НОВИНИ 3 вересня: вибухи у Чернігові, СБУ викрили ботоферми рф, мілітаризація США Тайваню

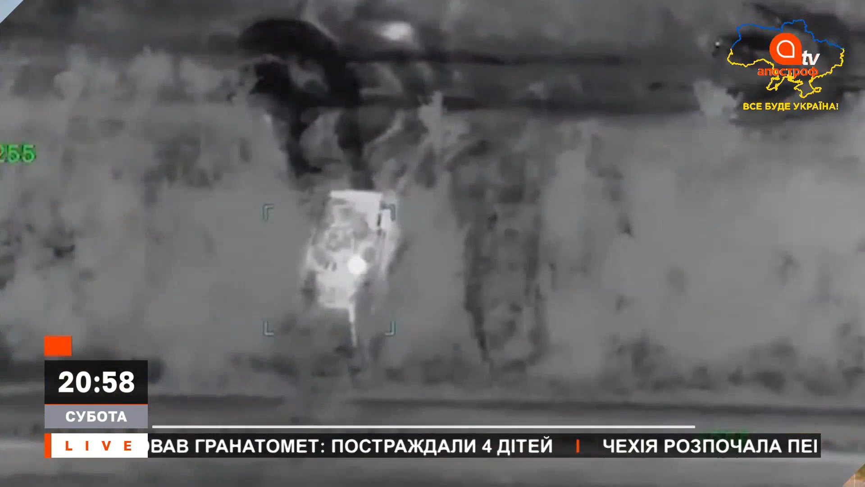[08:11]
Перетворили на Брухт 8 танків Т-72, Сау Акація за півтора мільйона, БМП та гаубиці.